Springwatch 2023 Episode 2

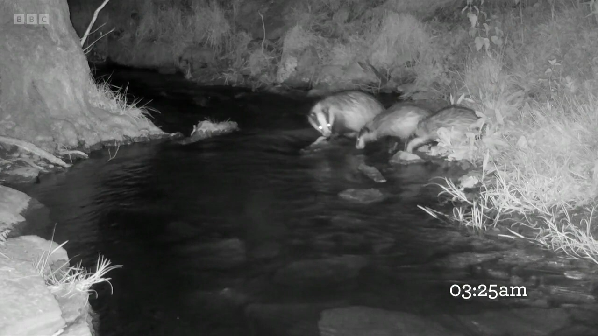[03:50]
Family of badgers, female and two cubs. She's trying to get them across the stream. But the cubs, as you can see, don't take easily to the water. In fact, they don't like it at all. But she's determined. So she carries one of them across to the other side. The other tentatively makes an investigation, but thinks better of it and heads back. The female badger then goes to retrieve the other cub.
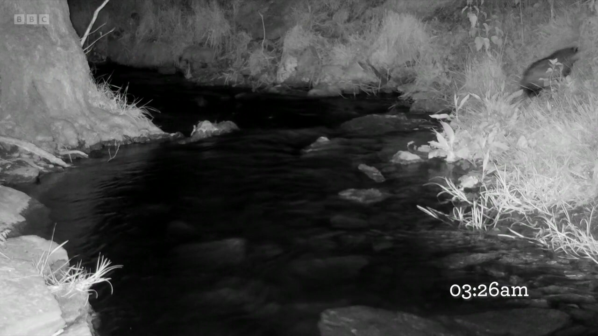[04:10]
Things don't go according to plan because the one she's already carried across follows her back to the original side of the stream. I've got to tell you, well, I don't need to tell you, the young badgers aren't very happy about this. Seven times the female, Chris, crossed the stream trying to get them over. You might think they're both over here, but they're not. The other one is still on the other side, and when she goes to get it, back it goes again. Fantastic stuff. Really, really good little story there.
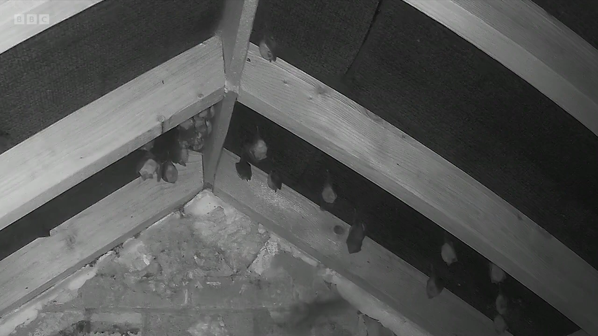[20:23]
The lesser horseshoe bats that call this former explosive warehouse home are one of our more threatened species.